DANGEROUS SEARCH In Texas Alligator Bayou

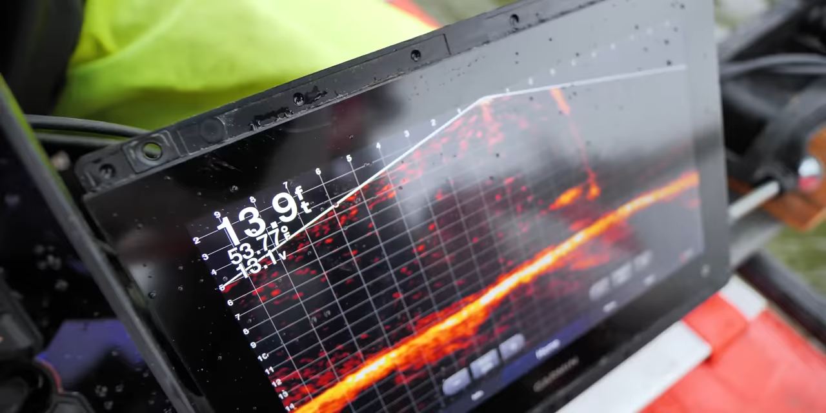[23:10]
On screen: depth 13.9 ft
That was an alligator that went by.
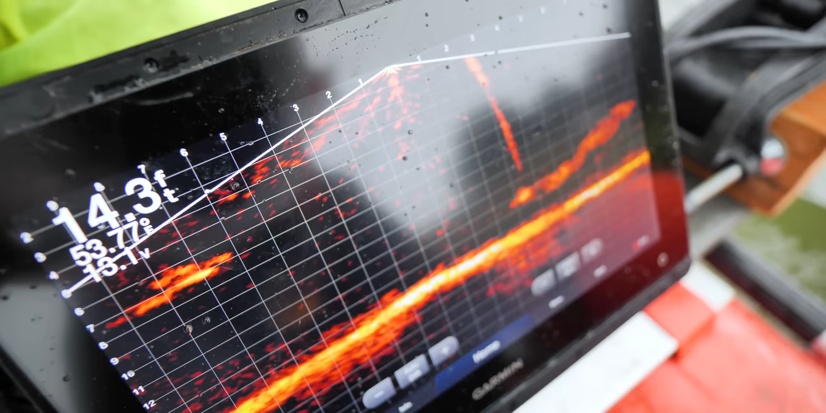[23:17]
On screen: depth 14.3 ft
See the fish trying to follow it? Yeah. They're like, I think it's because it's shiny.
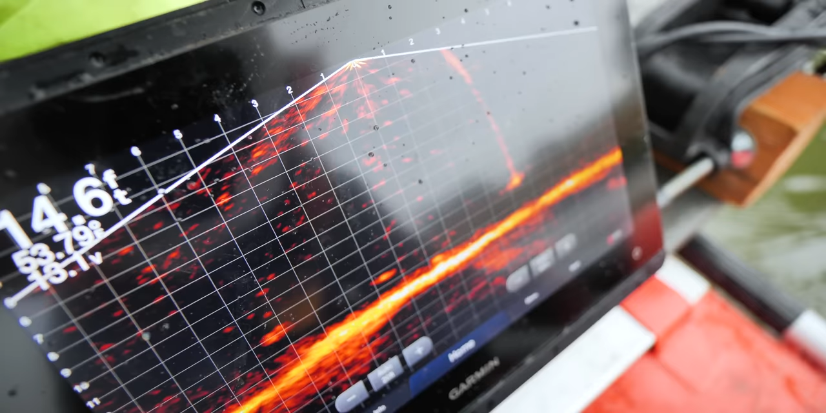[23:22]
Oh, yeah. They're attracted to the shiny stuff.
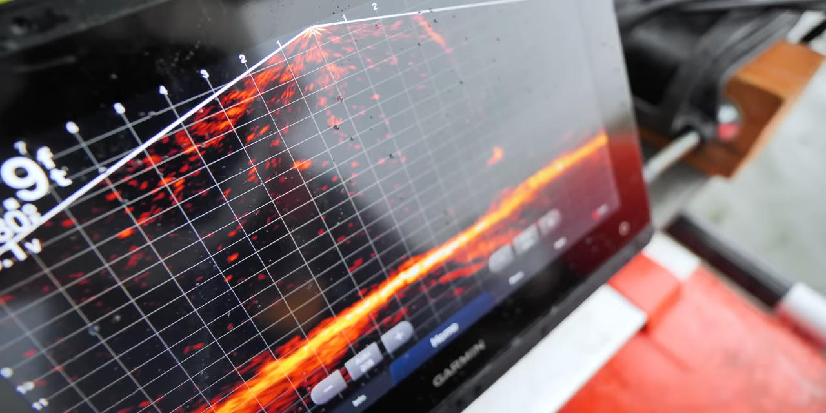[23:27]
Let's see if I can drop it right on it. There it is right there. I gotta just find it now.
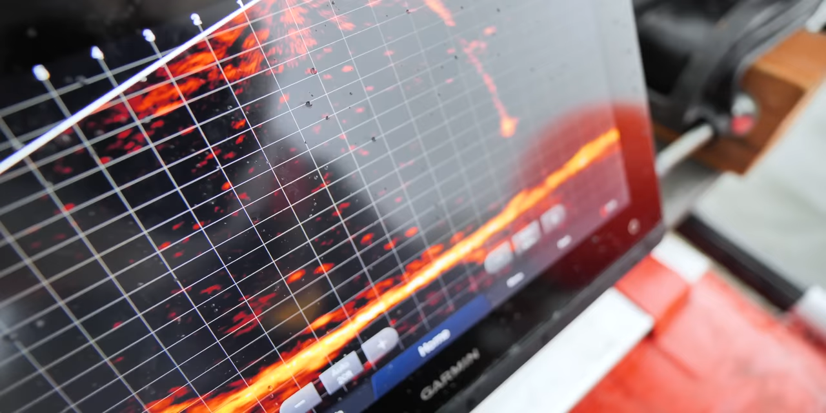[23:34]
Find the car. Okay, stop the motor. I can't.
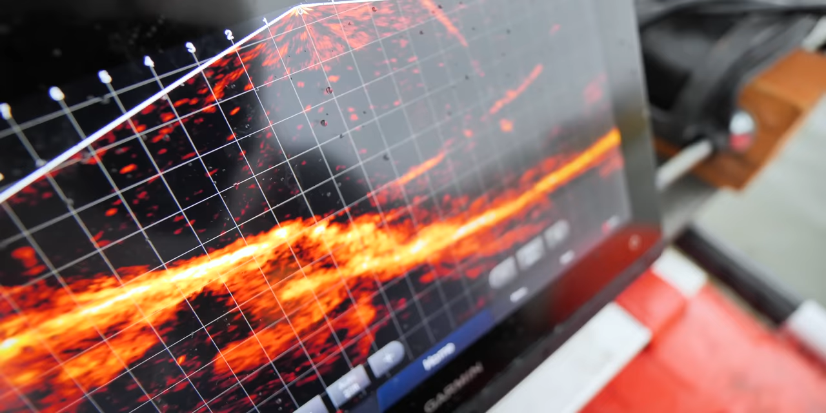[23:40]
There it is. The wind's the factor. There we go.
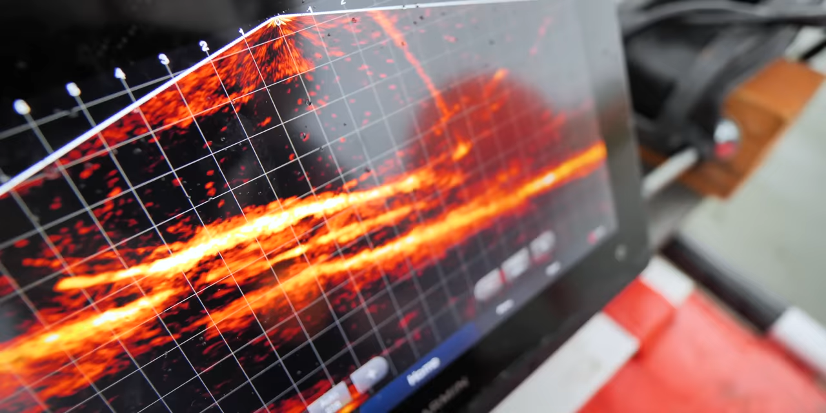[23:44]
It should be dropped right on the tire. Bounce it.
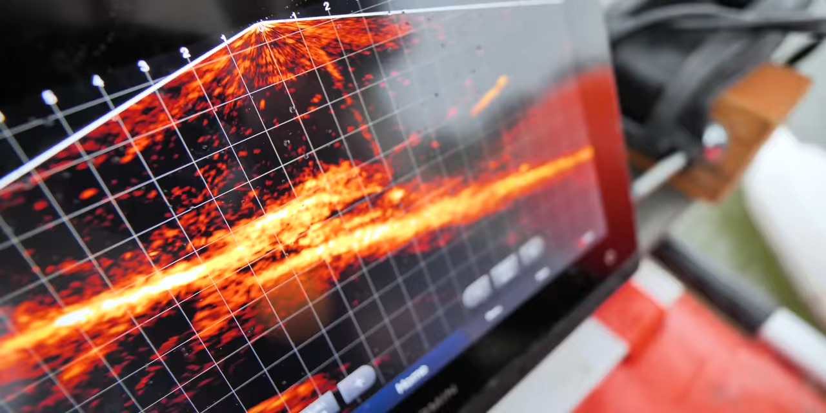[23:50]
All over it. It's not locking.